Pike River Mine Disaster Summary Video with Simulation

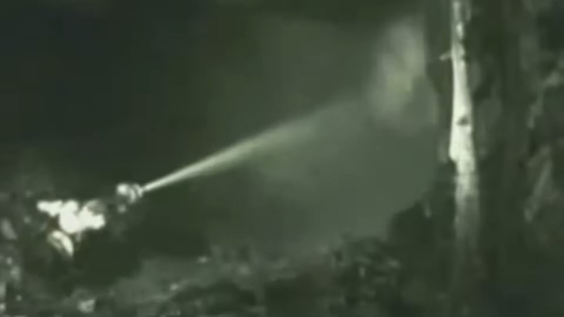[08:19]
The trial production panel used hydro mining. It involved a high pressure water jet known as the monitor.
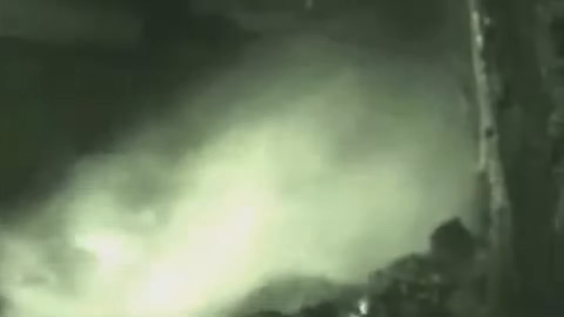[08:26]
The monitor cuts away at the coal which is then allowed to flow in a loose wet mix towards the guzzler.